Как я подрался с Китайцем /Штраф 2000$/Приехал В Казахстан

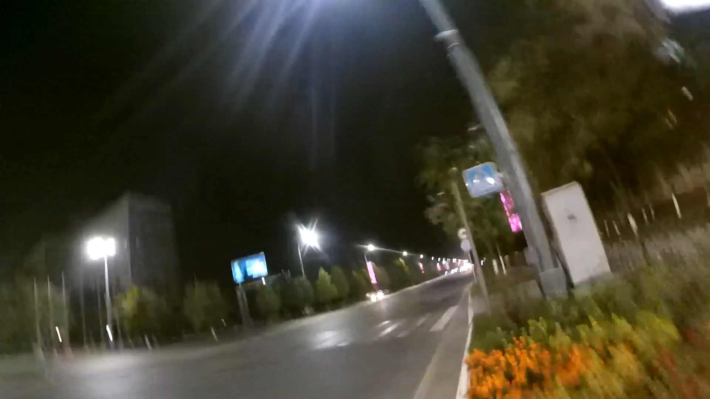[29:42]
Вот вы сейчас увидели одного человека, вот, и считая, что 1,5 квартала людей абсолютно не будет. На тротуарах. Вот такая вот ситуация.